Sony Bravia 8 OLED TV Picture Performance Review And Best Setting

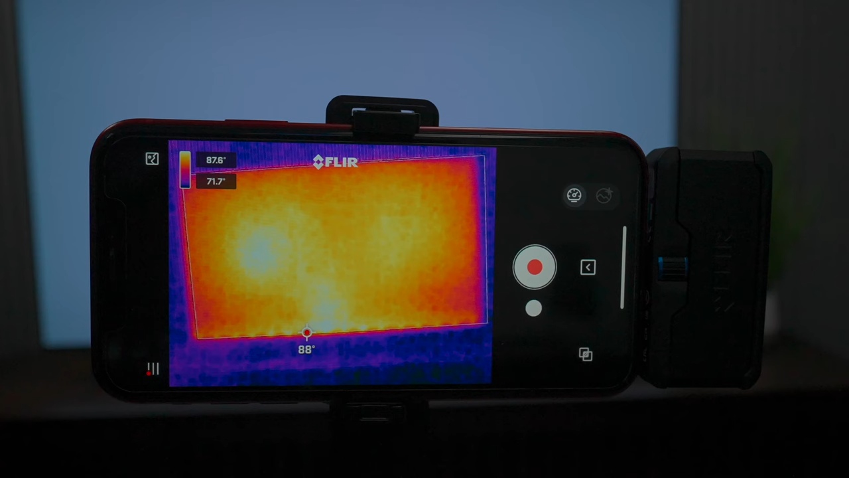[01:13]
at the max i was getting about 95 degrees fahrenheit but as you can see as i play different content on the television the brighter areas is going to
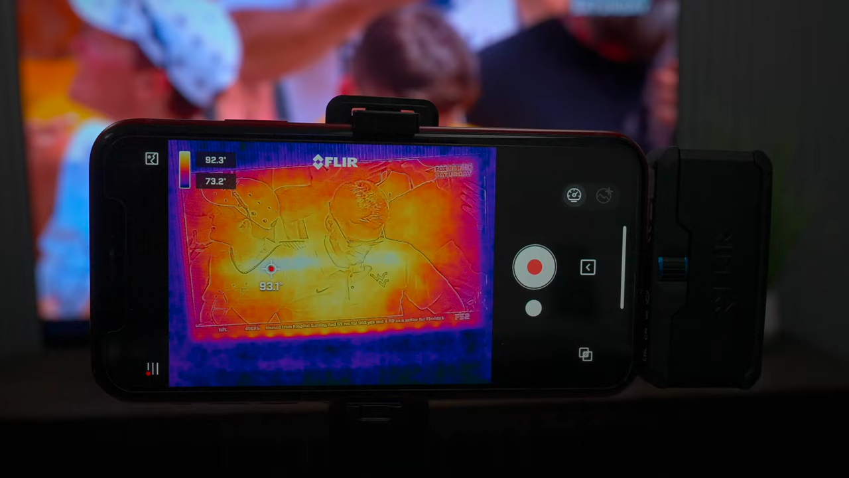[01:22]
be a little bit hotter than the other areas but this gives you understanding how the screen is performing under
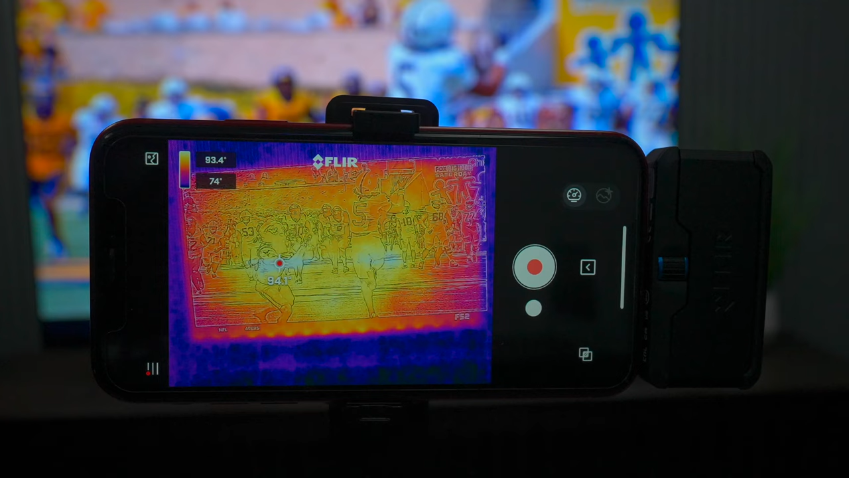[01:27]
demand now back to the picture test the first thing we want to take a look at is upscaling because a lot of people are watching content that's not native